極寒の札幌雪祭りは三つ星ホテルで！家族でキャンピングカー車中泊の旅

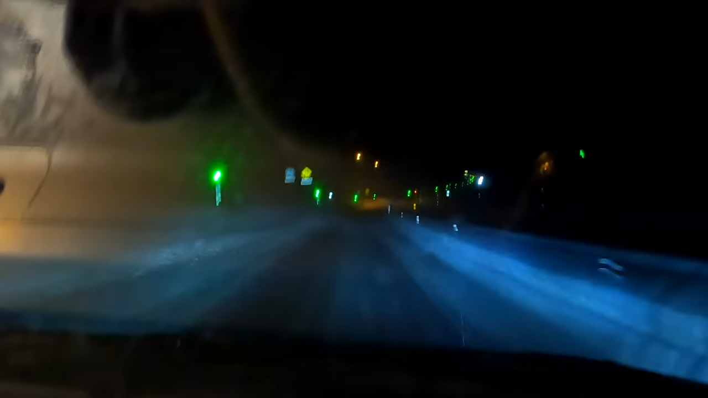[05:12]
めちゃ煽られてる。ちょっとスピード落とすわ。風速3メーターのか。気温マイナス8度。